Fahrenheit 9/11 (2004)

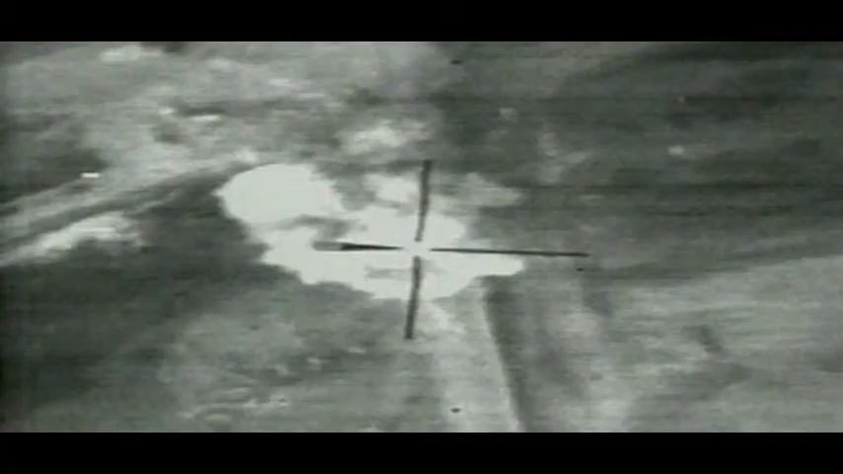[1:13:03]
The targeting capabilities and the care that goes into targeting